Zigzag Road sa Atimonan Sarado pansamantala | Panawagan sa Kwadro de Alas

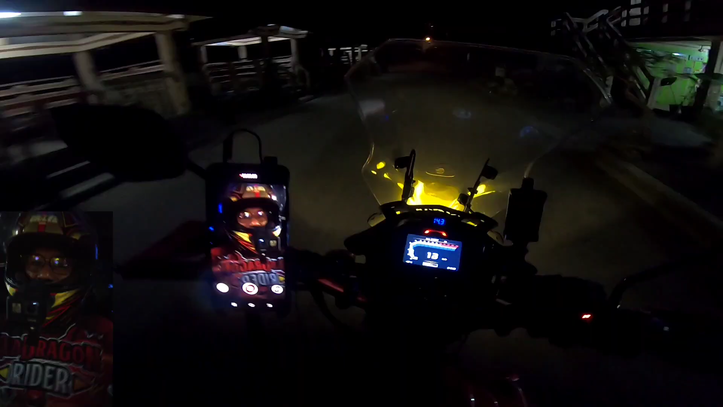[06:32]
ayun guys bababa na tayo no
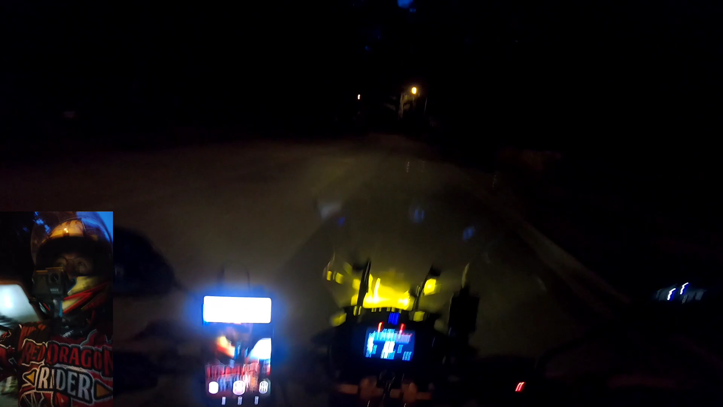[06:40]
so yun pala yung ano yun pala yung dahilan kung bakit sarado yung daanan
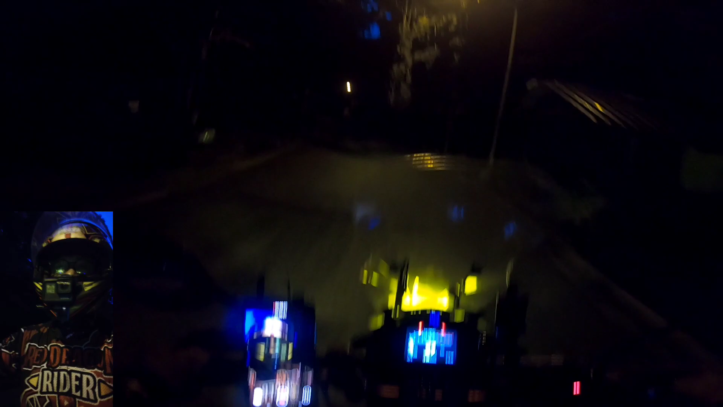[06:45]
nung dumaan ako eh talaga nga palang ginagawa maganda naman kung ganun
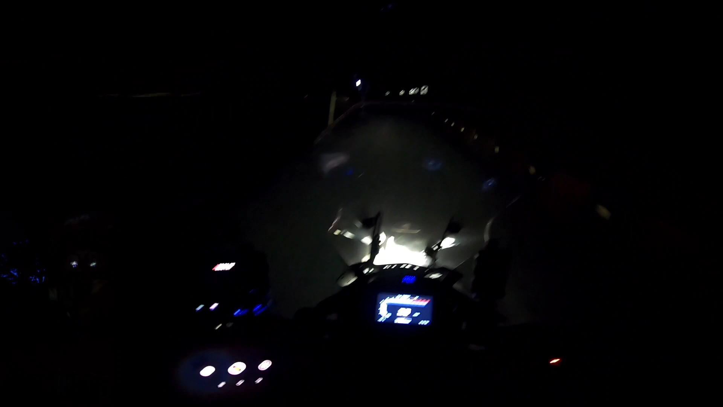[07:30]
ok kanin naman yung sitwasyon ng ano ng daan 2020 pa lang napansin ko na na talagang nagde-deteriorate na eh yan oh nalalim ng lubak
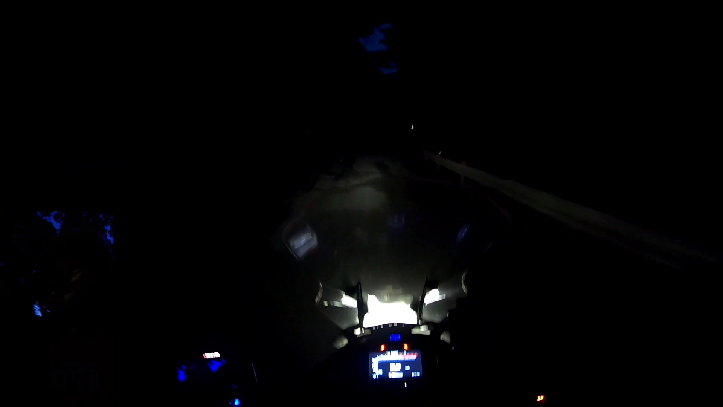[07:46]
sayang eh kung hindi aayusin maram nagdadala ng turismo
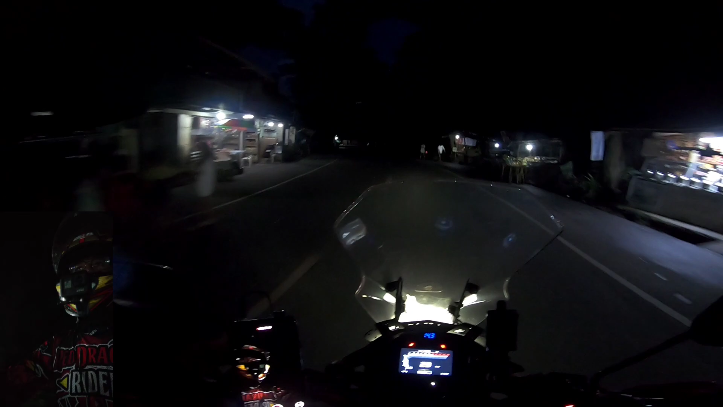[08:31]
pero kung open to oh daming palaging tao dyan ayan ito na yung baba ito na yung palabas